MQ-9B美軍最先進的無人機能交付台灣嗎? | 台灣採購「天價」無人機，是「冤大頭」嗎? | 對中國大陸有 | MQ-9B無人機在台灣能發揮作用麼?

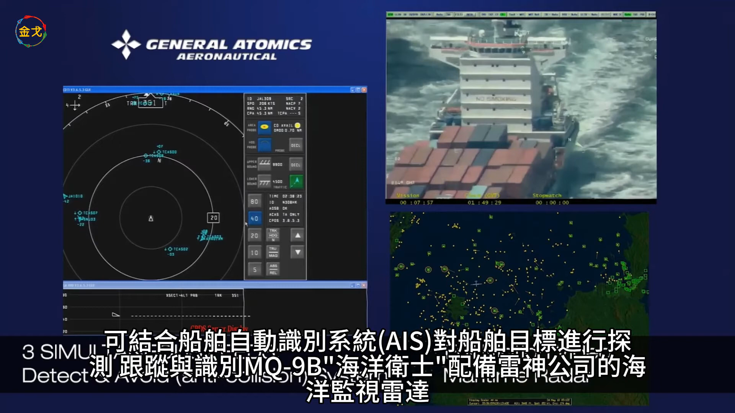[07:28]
MQ-9B海洋卫视配备雷神公司的海洋监视雷达SeaVooxMIC海洋监
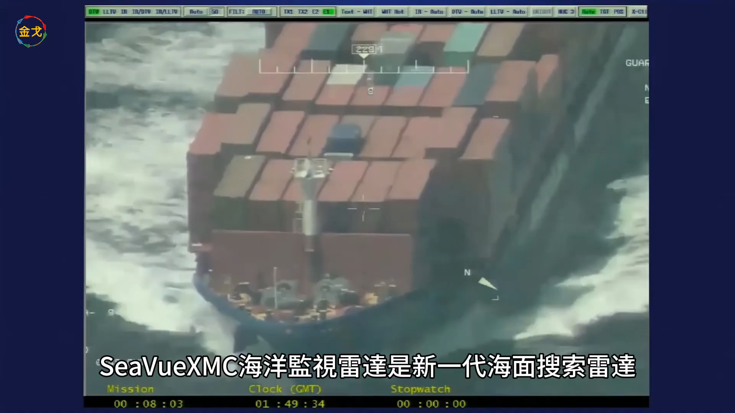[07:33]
视雷达是新一代海面搜索雷达该轻型机载雷达可不属于各类小型海上巡逻平
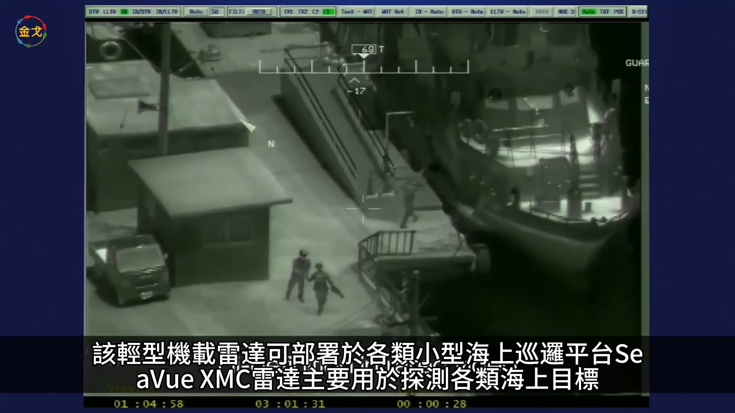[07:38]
台CVO-RX-30雷达主要用于探测各类海上目标其中包括制航式半
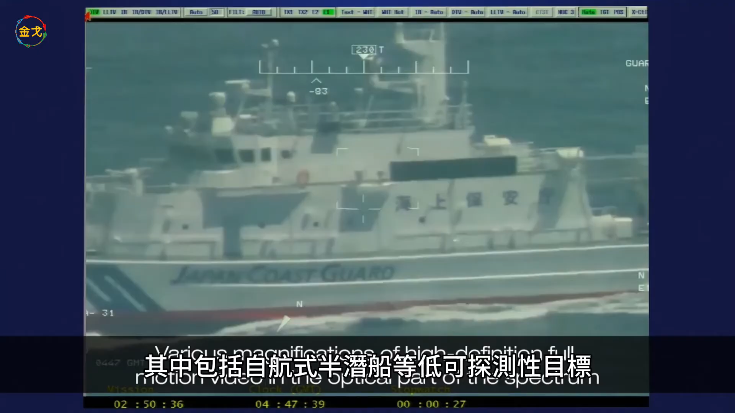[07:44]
潜船等低可探测性目标该雷达可广泛应用于海面目标搜索船舶目标成像搜索与救援专属经济区巡逻海洋环境和浮兵监测等
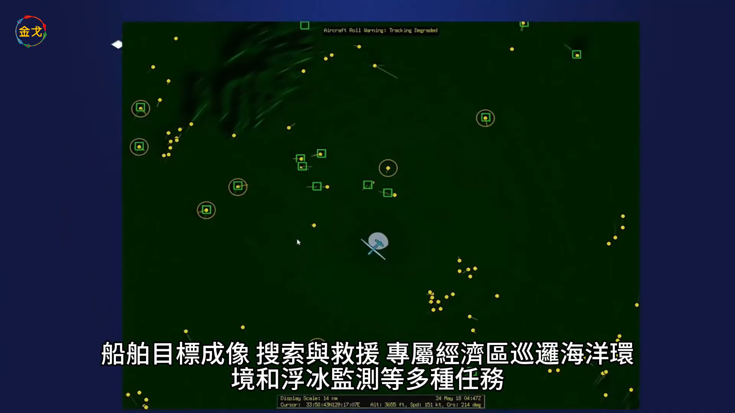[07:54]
多种任务该雷达具备目标自动检测与跟踪功能可对上千个海上目标进行
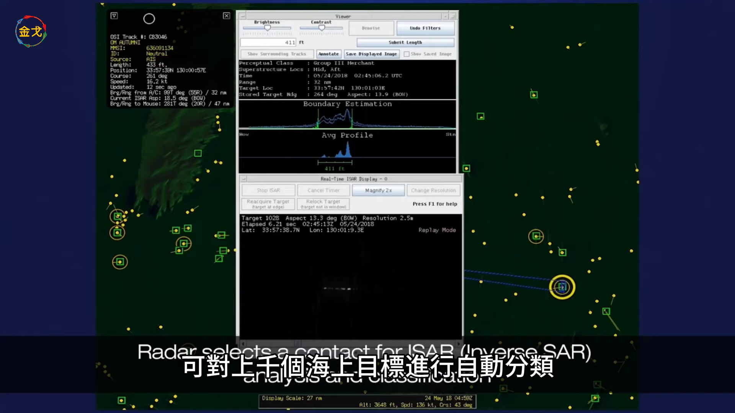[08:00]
自动分类并结合船舶自动识别系统AIS将探测数据与自动识别系
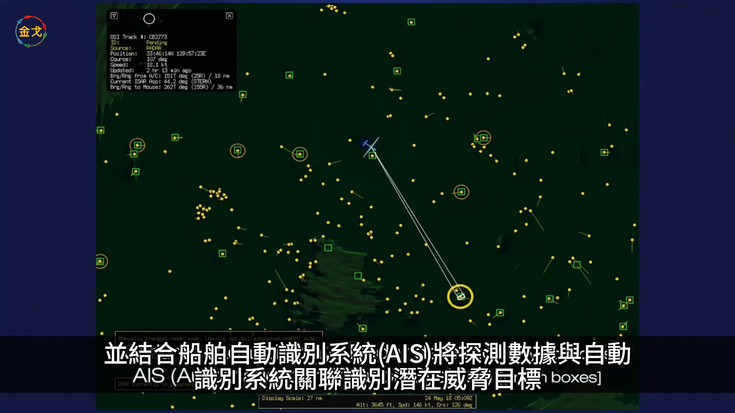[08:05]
统关联识别潜在威胁目标减少人员工作量同时可使用机载数据处理
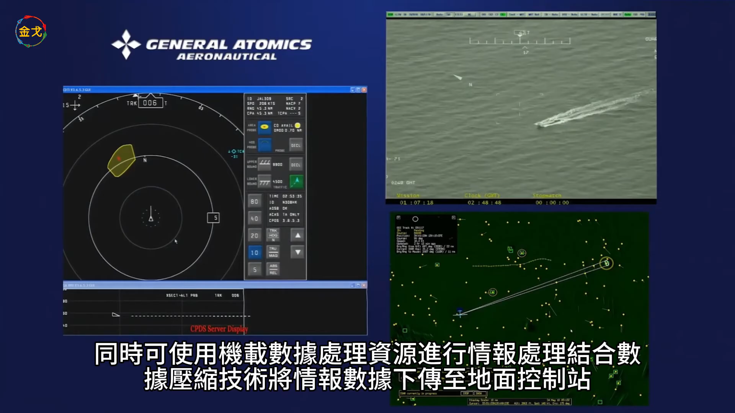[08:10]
资源进行情报处理结合数据压缩技术将情报数据下船至地面控制站
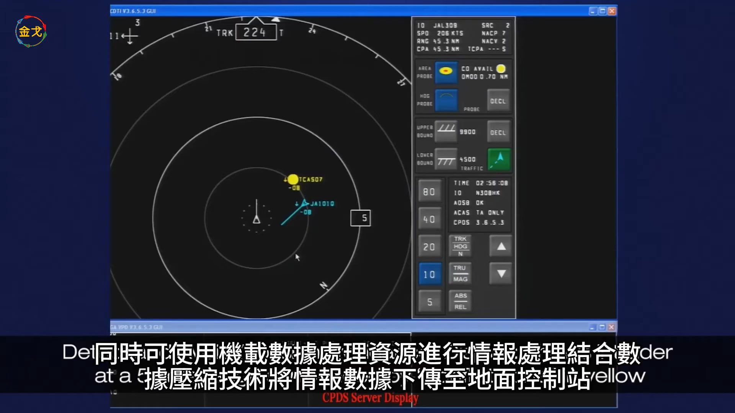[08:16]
减少对下行数据列入资源的需求该雷达显著增强MQ-9B无人机海洋
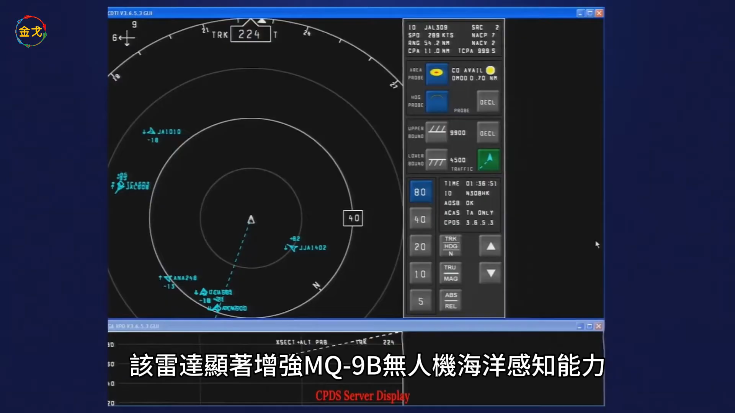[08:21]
感知能力外形方面MQ-9B海洋卫视的主翼比原型机增加了一艘小异
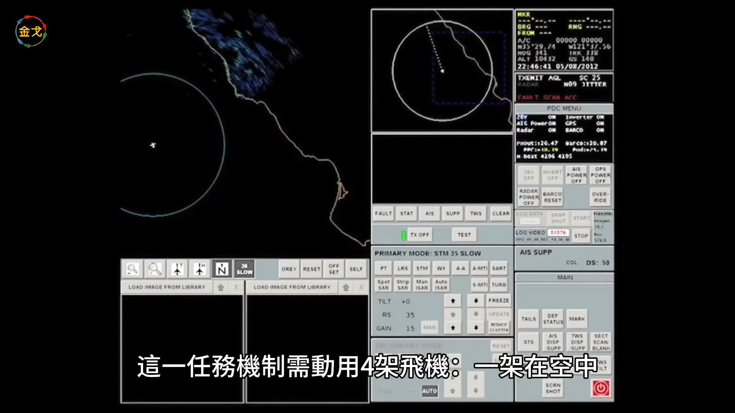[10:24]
4架飞机一架在空中一架在返航一架在地面待命还有一架备用由于MQ-9B海上卫士无人机配备包括NCT多
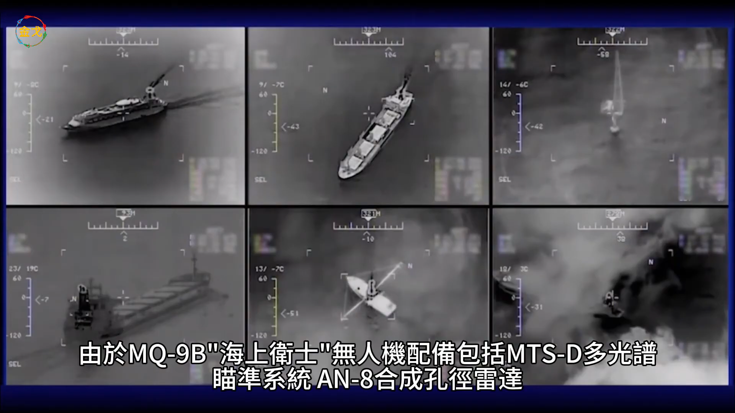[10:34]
光谱瞄准系统M8合成孔径雷达IMX20红外光电探头及意大利兰昂纳多公司的
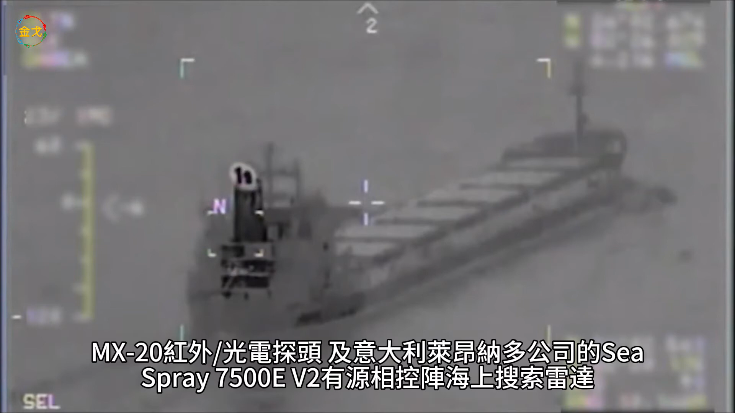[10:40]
C-SPRAY-7500EV2有源相控阵海上搜索雷达HERSAID-750电子监视系统ESM等侦查和监视